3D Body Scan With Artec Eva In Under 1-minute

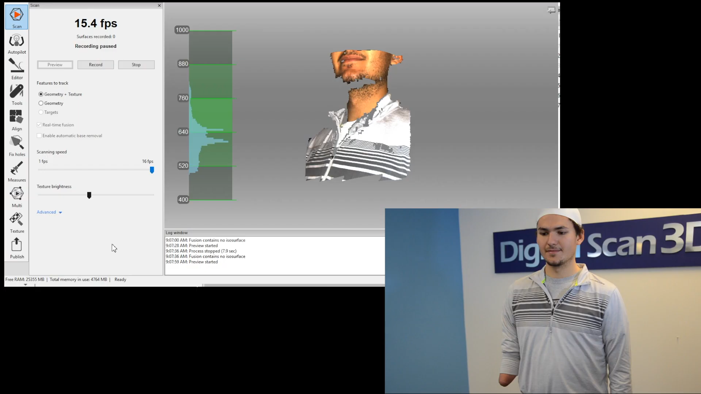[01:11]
Begin by scanning one side of the face to the other then sweeping back under the chin.
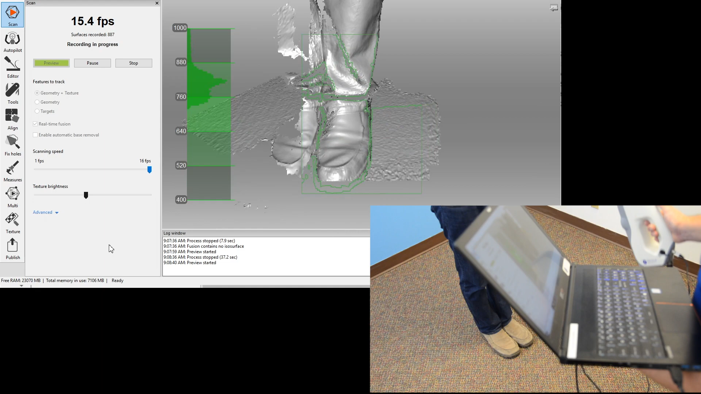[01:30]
Then scan each leg front and back in a vertical pattern until you've scanned each leg entirely.
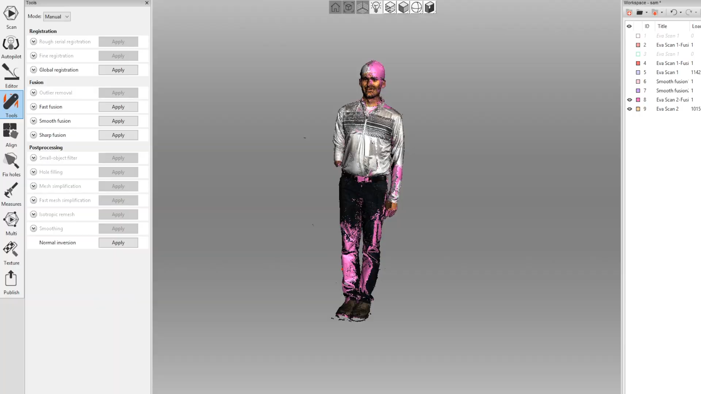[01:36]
Once you have finished scanning you'll be left with two models.
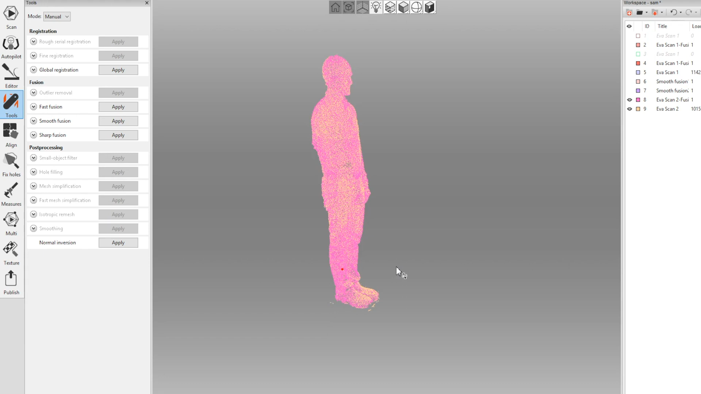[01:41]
In this case the pink one is the fusion model.